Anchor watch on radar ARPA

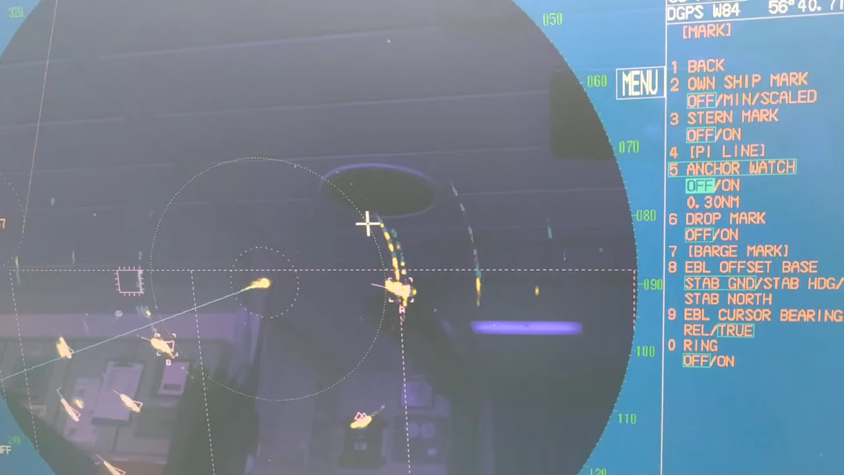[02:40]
watch then you should start this anchor watch because once your ship will drag out of this circle you will be heading an alarm and the warning
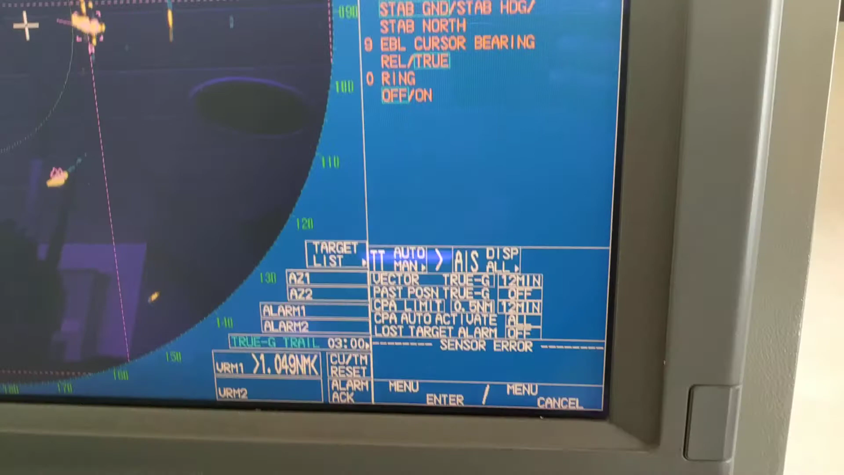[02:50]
down here the extensor error or alarm in option and you will be hearing